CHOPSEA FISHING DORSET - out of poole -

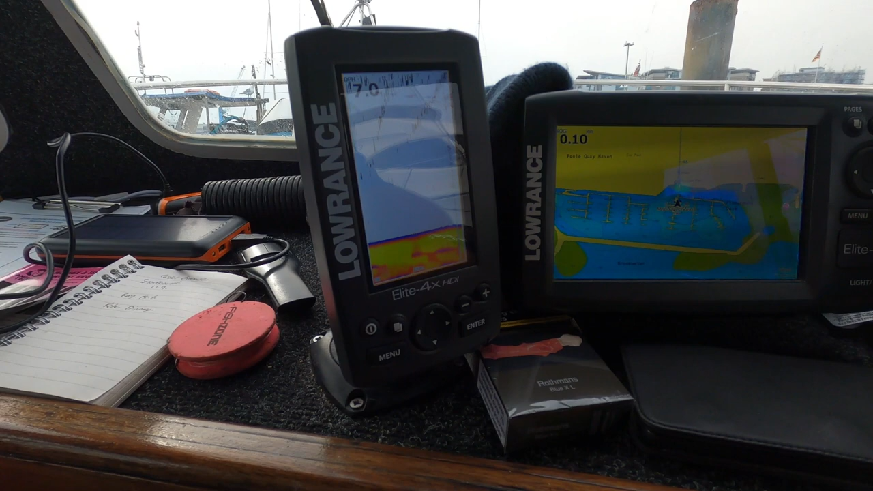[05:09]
It does the job. Obviously, because we're on low tide on the mooring at the moment, it's not really showing a great deal.
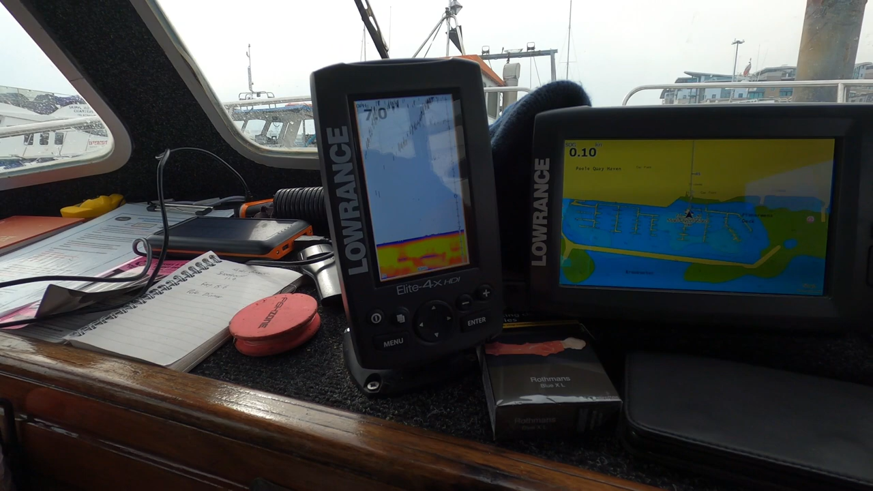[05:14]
But I want to upgrade that anyway. Then we've got the lower-inch chart plotter in there. You hit the menu.
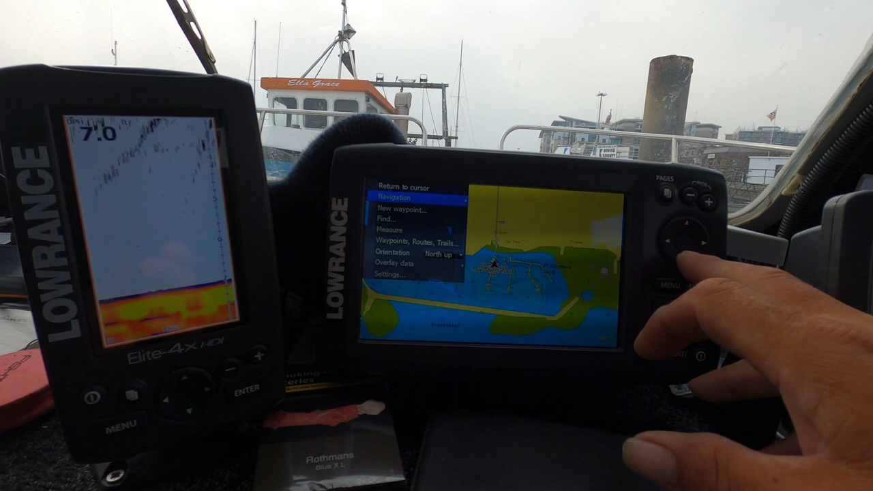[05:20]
You hit your waypoints. And it'll come up with all your marks where you want to go to.